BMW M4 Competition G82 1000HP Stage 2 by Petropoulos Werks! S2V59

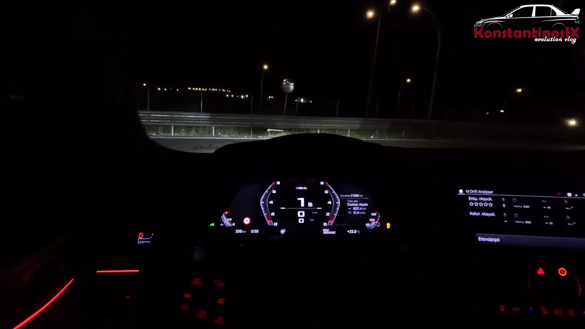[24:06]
Ναι, δεν ξέρω παιδιά, άμα μπορείτε να δείτε. Είναι το heads-up display, ναι, κατάλαβα. Δεν ξέρω αν παίρνετε κάτι.
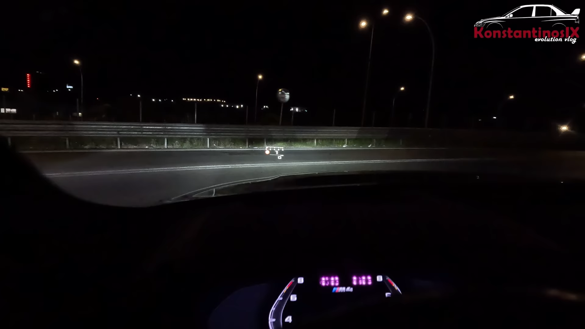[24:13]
Φαίνεται κάτι εδώ πέρα, ναι, ίσως στην κάμερα, παιδιά, τώρα δεν ξέρω αν μπορέσουμε να το περάσουμε. Πάντως, ως συνοδηγός εγώ και πίσω ως επιβάτης ο Θανάσης, δεν βλέπουμε τίποτα.
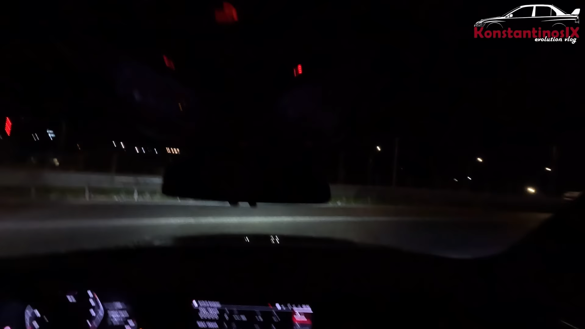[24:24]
Δηλαδή, έχουμε όλη την οπτική γωνία εδώ καθαρή. Είναι το Drift Analyzer, καλύτερη πλαγιολίσθηση, αστεράκια, επόμενη πλαγιολίσθηση κτλ. Παιχνίδι. Ναι. Όρεξη, να έχεις να παίζεις. Πας πίσω, κατάσταση οχήματος. Μπορείς να ράξεις τον καράτσο εδώ και να περάσεις κανένα δύο ώρο, έτσι, ναι, ψάχνοντας. Σου βγάζει κατάσταση οχήματος τι θέλεις, ρυθμίσεις εσωτερικός φωτισμός, να εδώ πέρα ανάλογα την όρεξη που έχεις σε μπλε. Α, και το λευκό είναι μπορεί να είναι ωραίο, για παίξε λευκό.